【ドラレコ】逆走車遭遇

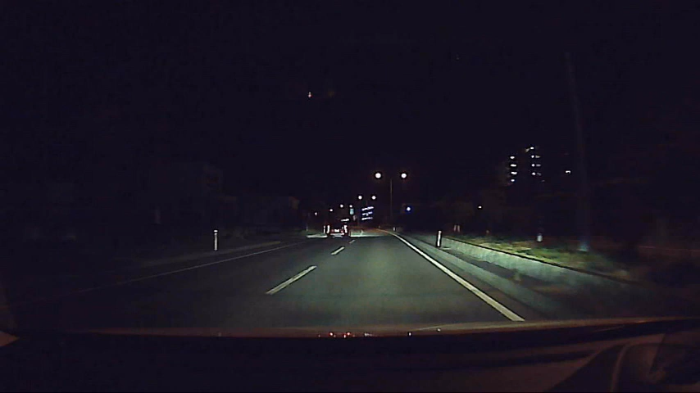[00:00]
折専用レーンが。 おい、やばいっしょ今の。